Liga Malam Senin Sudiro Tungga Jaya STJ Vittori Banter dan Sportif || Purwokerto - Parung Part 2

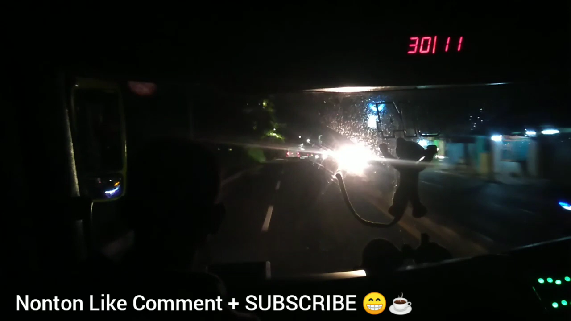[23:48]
klik itu. Nah, depan, Bang. Iya, depan.
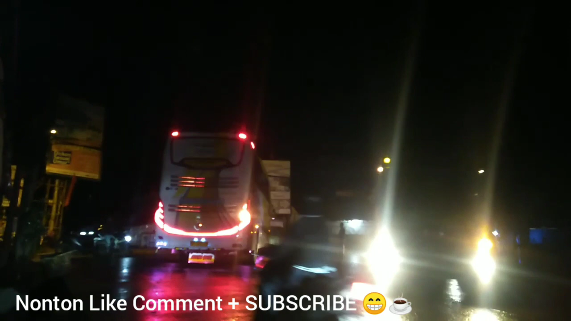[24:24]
Barusan kita udah turun dari bis STJ Vittori.